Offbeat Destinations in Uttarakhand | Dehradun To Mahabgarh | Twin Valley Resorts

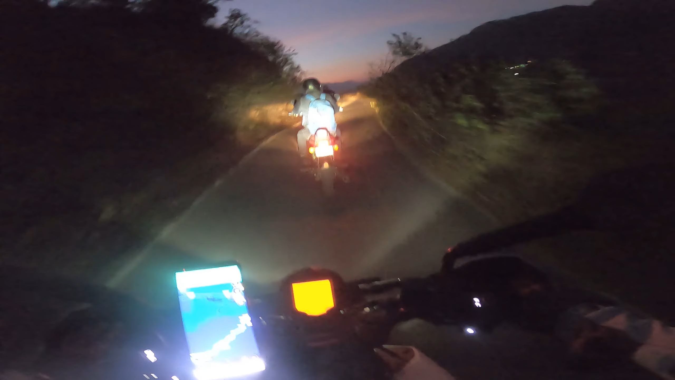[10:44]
काफ़ी अच्छी फ़ोटोज आ रही थी वहाँ पे, लोकेशन बड़ी अच्छी थी। बाकी आई गेस आगे भी प्यारी प्यारी लोकेशंस होंगी। इट्स 5:15 नाउ और हमें यहाँ से अभी 30 किलोमीटर्स और कवर करना है और सनसेट हो रहा है सामने, देखो कितना प्यारा लग रहा